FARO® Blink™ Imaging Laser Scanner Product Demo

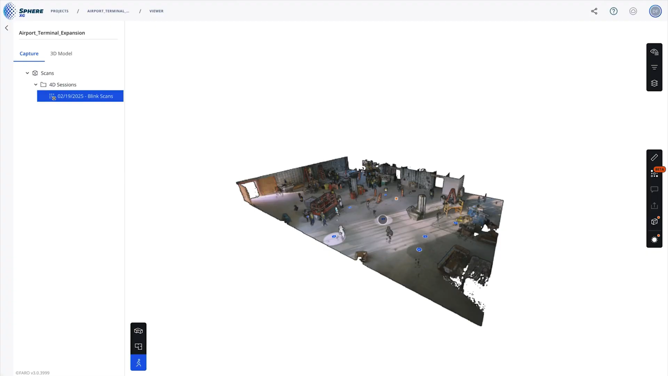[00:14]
capture measurable point clouds and high-resolution 360 photos at the same time.
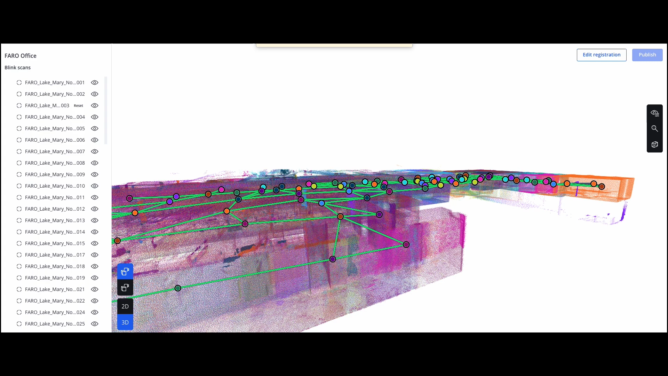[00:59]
This eliminates manual steps, saving you time and effort.
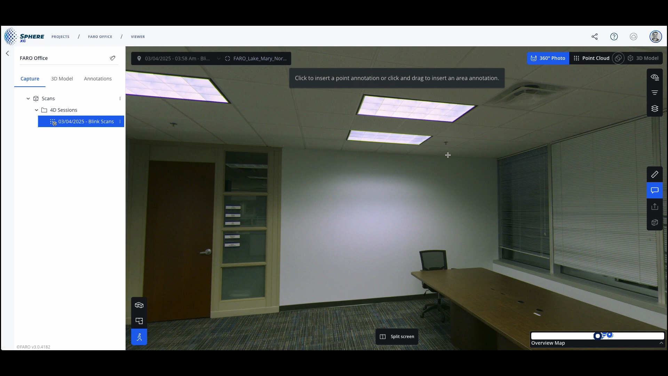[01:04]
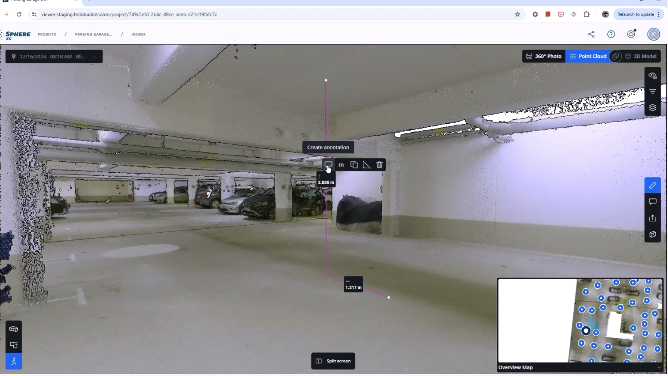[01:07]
Additionally, you can tag assets, add annotations,
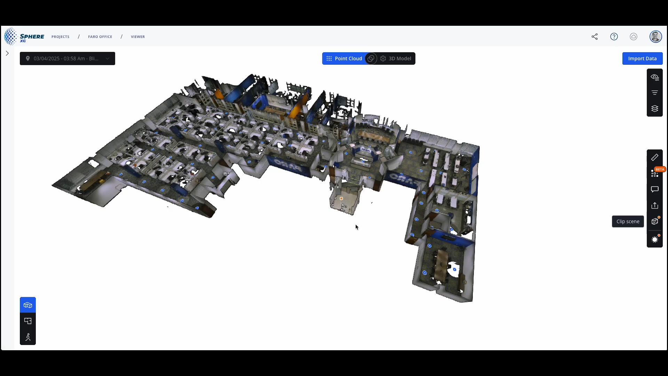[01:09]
and organize your reality data efficiently within the SphereXG platform.
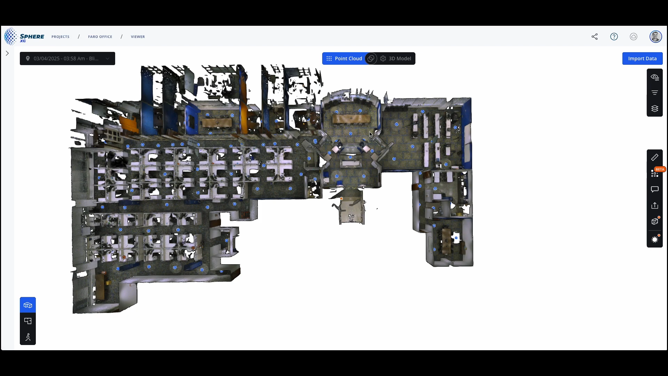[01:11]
Collaboration with off-site teams is simple and easy,
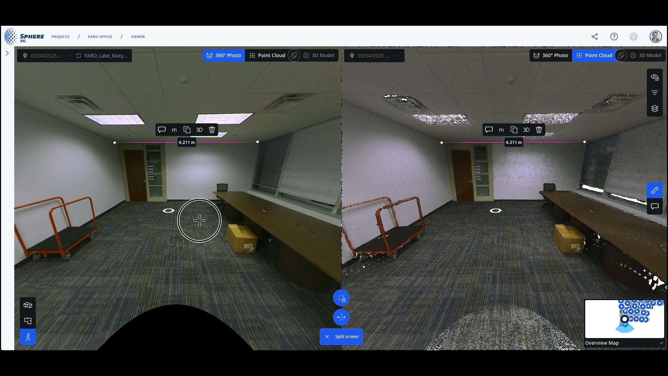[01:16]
with stunning visuals for anybody to understand and pull measurements.
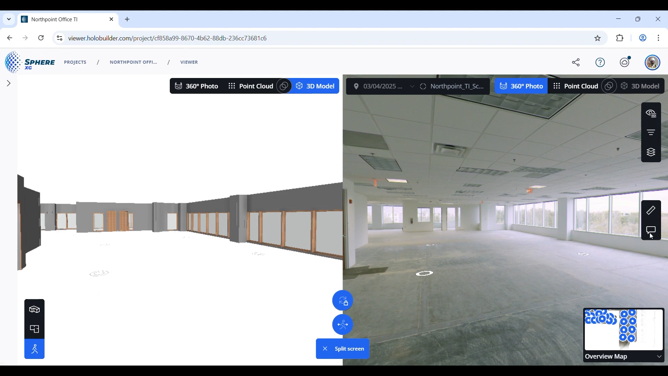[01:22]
Effortlessly align 3D design models with point clouds to visualize progress and track changes over time, all from the cloud.